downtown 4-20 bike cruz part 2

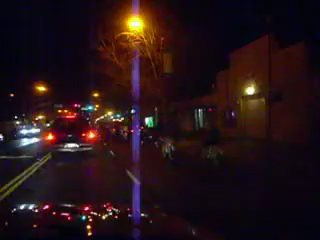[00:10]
These guys just want to get to their crews. To their crews downtown.
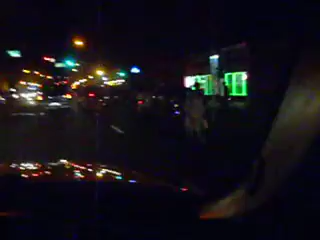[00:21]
Oh, look at all these flikers here. Stay in your lane, you bikies. Stay in your lane.
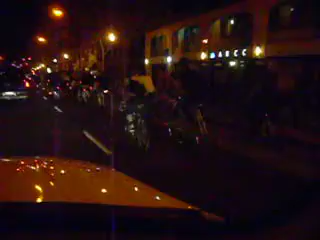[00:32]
Yep, yep, yep. The bikies. Yeah. We're going to have our own lane too in a couple more minutes here.